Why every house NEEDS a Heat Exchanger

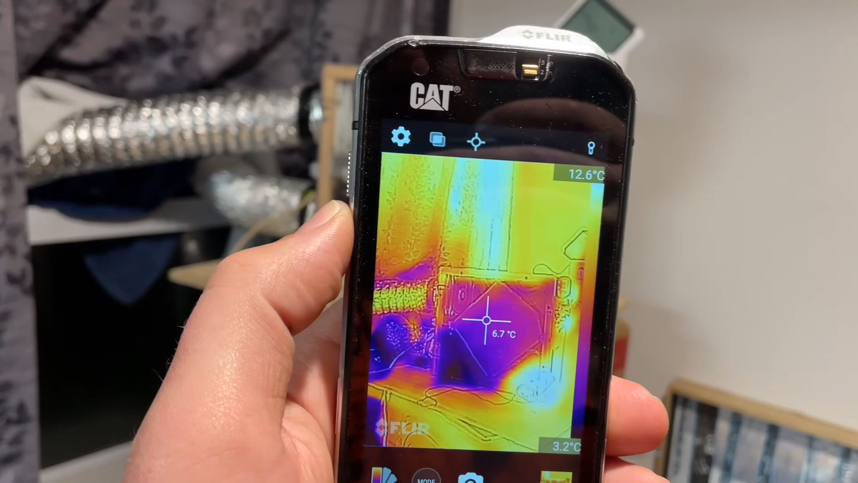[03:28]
On screen: spot 6.7°C
bottom left and right are totally different temperatures and the top two are the halfway mixed.
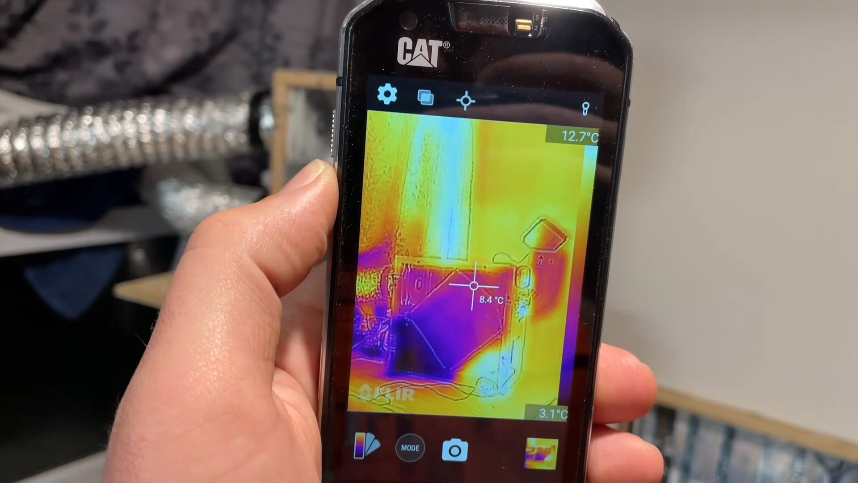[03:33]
On screen: spot 8.4°C, scale top 12.7°C, scale bottom 3.1°C
So it's working good. It's even starting to fog up a little bit on this corner here.